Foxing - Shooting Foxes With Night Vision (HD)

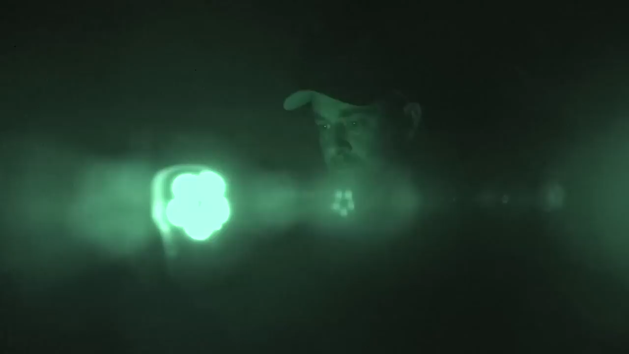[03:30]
They haven't been out very long before they spotted a pair of eyes on the Night Sight Spotter Extreme.
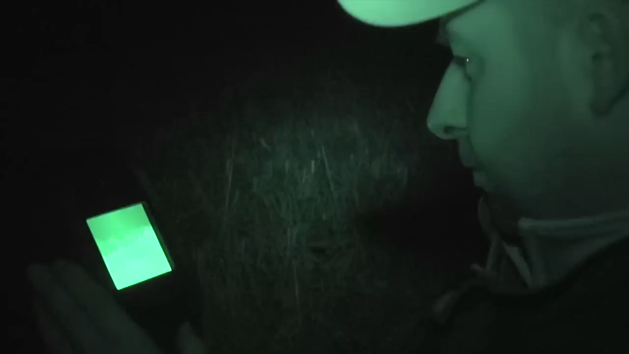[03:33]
It's a good bit of kit.
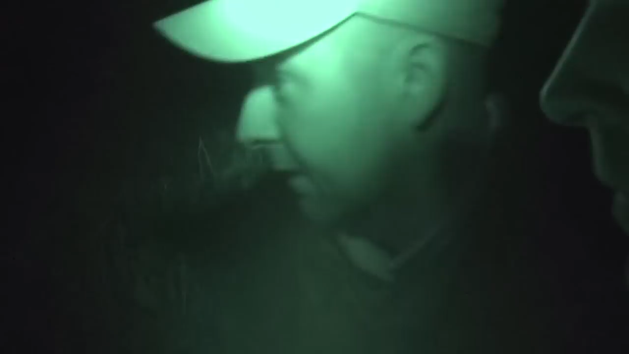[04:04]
It's a nice bit of kit. It's come in there very slowly now. Sure.
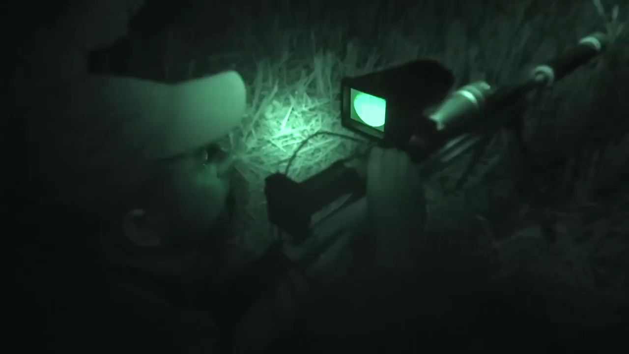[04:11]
He's probably about 200 yards out across there but I want him come
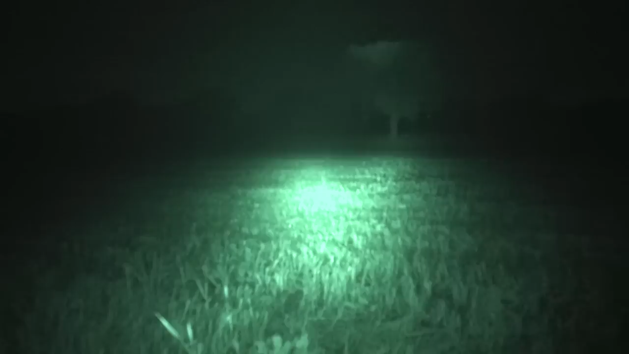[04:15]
slightly closer baiting this side of that tree and I know that's roughly about 80, 90 yards so you know he's,
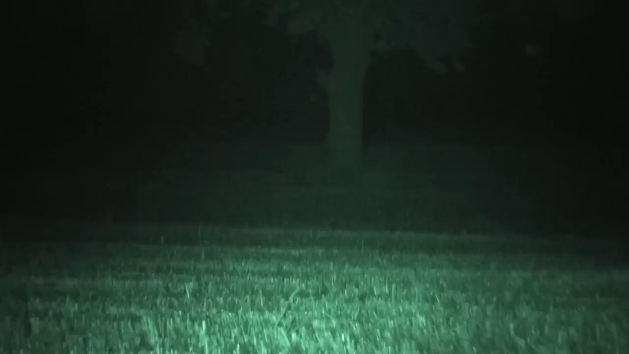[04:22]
I could probably 80, 200 but I don't know what to do.
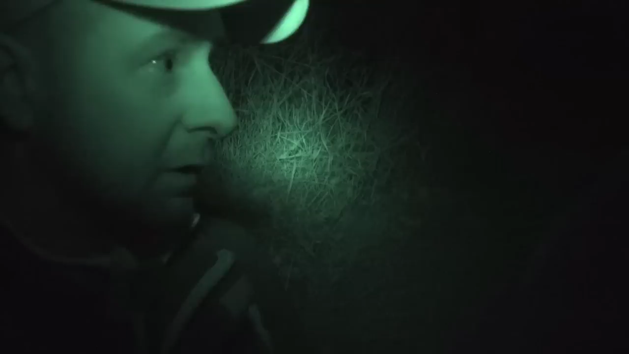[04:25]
I don't want missing. I don't like missing.
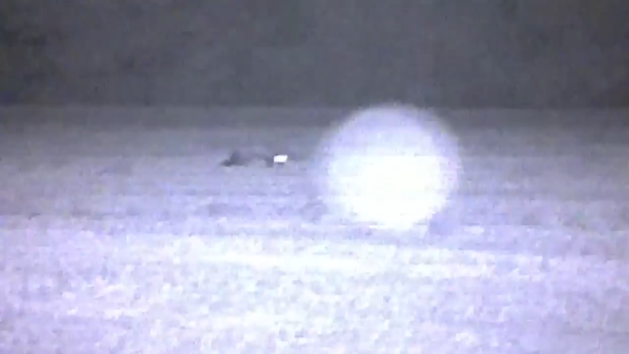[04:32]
They give it a squeak but it isn't interested.
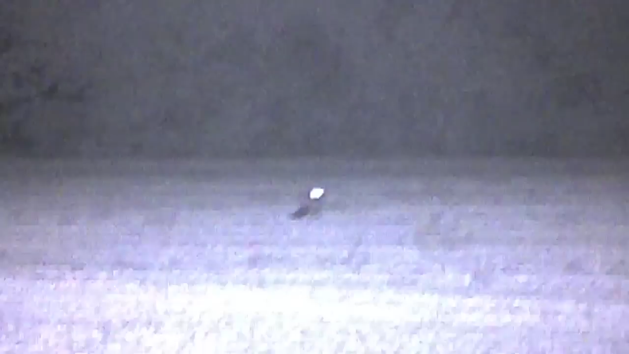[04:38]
The fox does stop though, cautiously waiting but not alarmed.
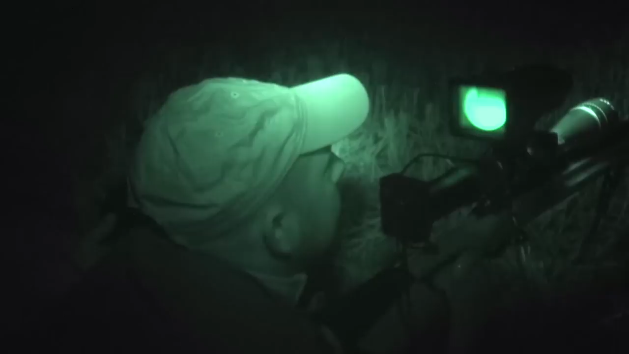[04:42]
The guys sit and watch the fox.
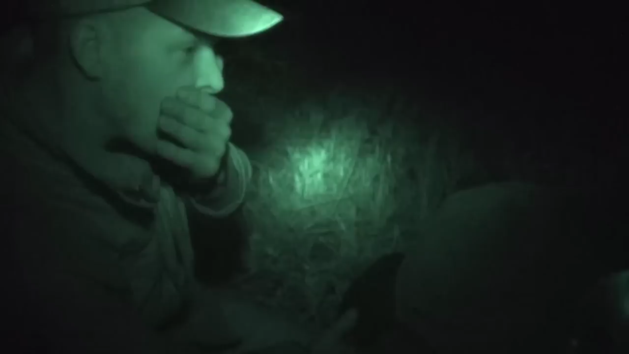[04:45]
Without the lamp he hasn't spotted them and it looks relaxed. However, it isn't coming any closer.
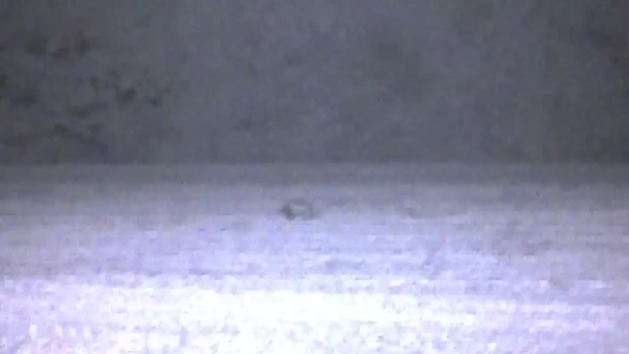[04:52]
The guys hear caution and wait a little longer. This Charlie seems totally oblivious to their whereabouts.
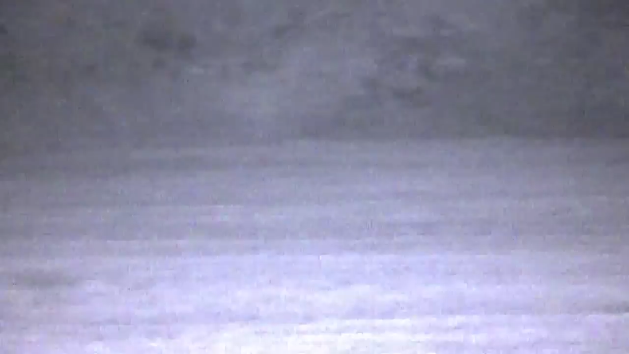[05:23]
Across the other side of the field there are bunnies playing in the field but it's this fox that they're after.
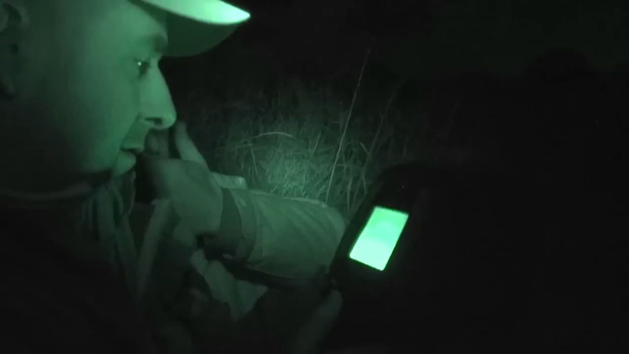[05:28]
They've been tasked by the farmer with dealing with the problem foxes.
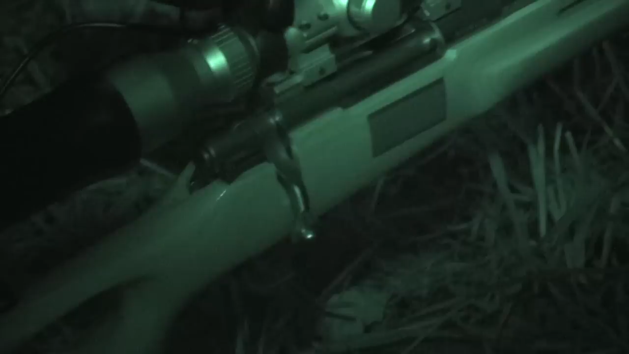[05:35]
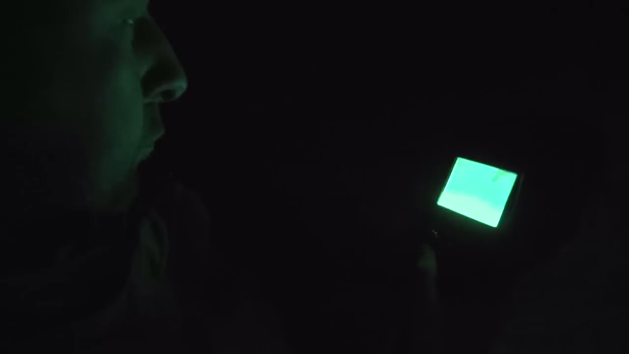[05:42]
The guys keep on squeaking but the fox has had enough and it heads off in the opposite direction.
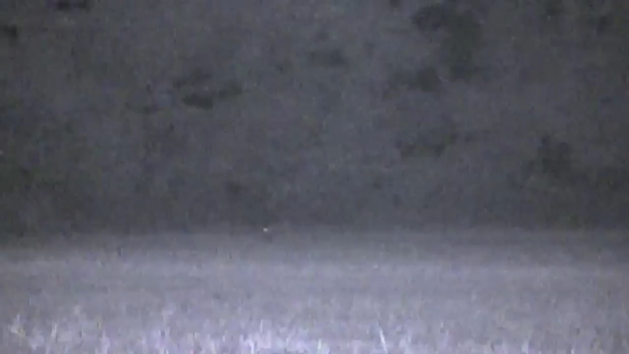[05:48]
At the edge of the field it stops then begins to make its way down the hedgerow. The boys move across the field and try to head it off.
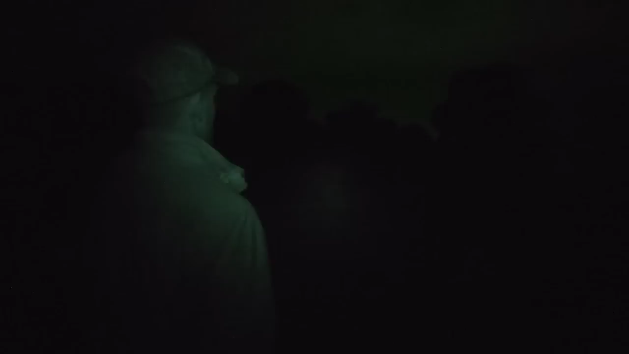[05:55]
They get sat into a position and wait for it to come closer. Nathan waits.
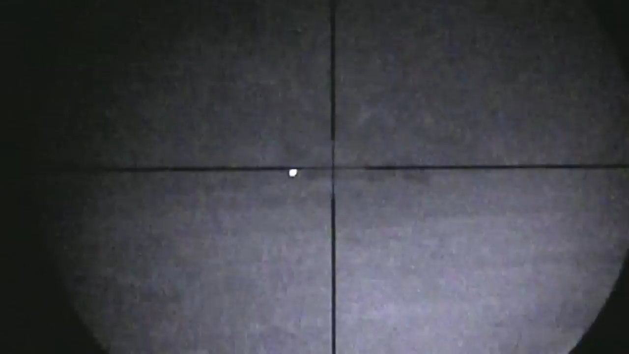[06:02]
He picks his spot. Hey!
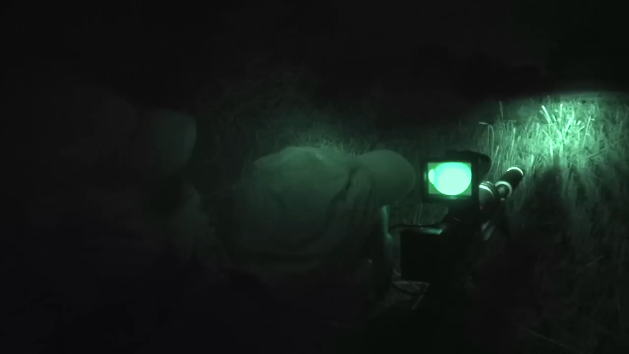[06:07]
And he fires. The shot is good and the fox is down.
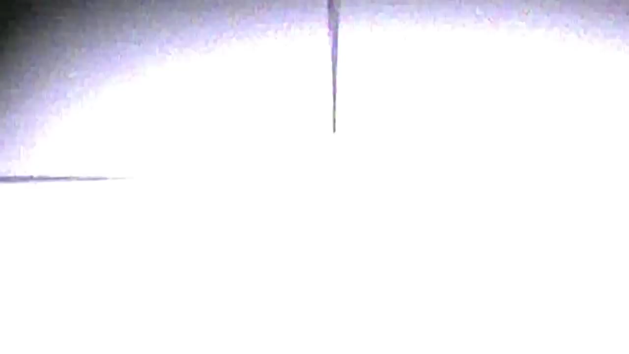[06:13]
Hopefully we've got that on film.
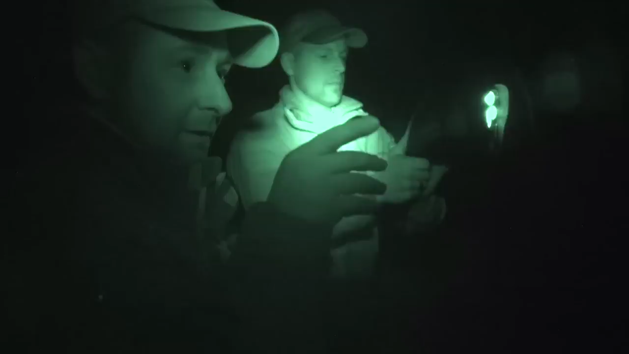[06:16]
The fox has come out again. I don't know if it's the same one or a different one but he's come out. Walked right across the field.
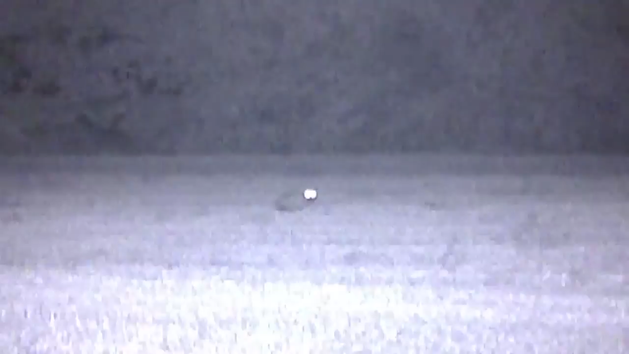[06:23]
Lay down probably, I don't know, 300 yards across there. Then he slowly, slowly made his way across.
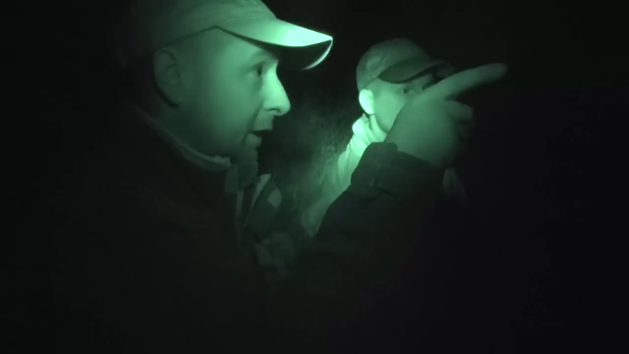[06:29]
And then we just got him in.
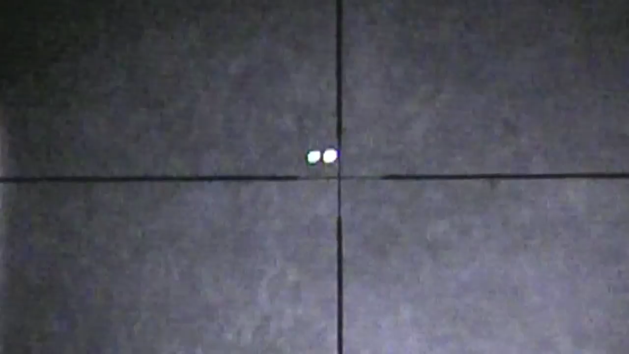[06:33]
He's just walked into a field of turnips and we've managed to take him out there.
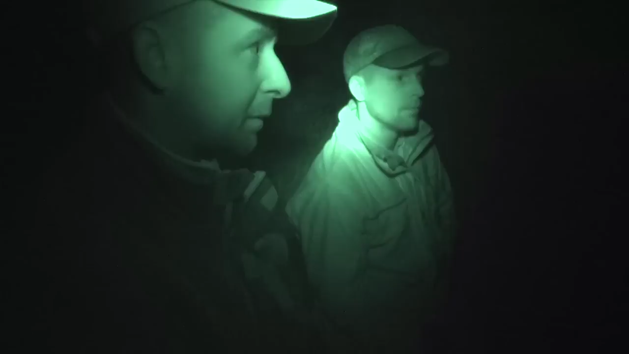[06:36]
I don't know, he's probably about 120-130 yards there.